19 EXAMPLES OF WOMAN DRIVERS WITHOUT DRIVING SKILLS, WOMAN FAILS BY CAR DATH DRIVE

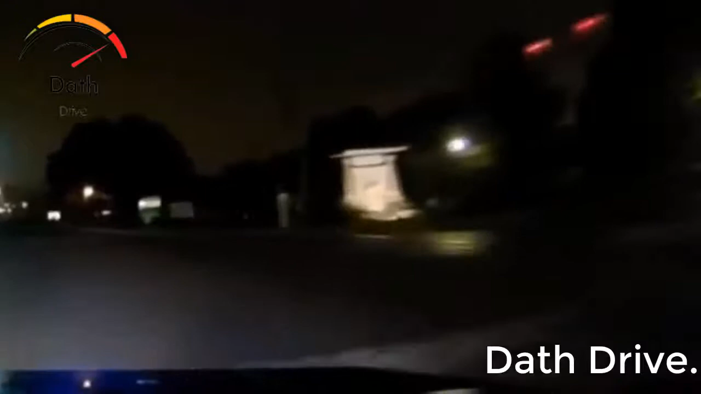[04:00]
Are you going by the McDonald's or the area? Hold on a minute, I just got sideswiped.
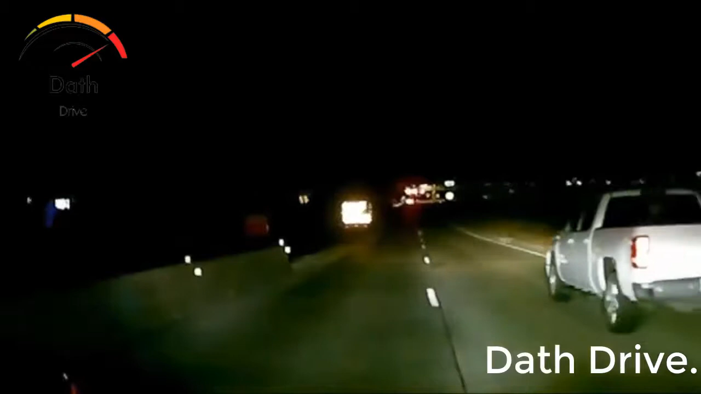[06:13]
I know, I realized I was going on the wrong side. I started freaking out. There's the police.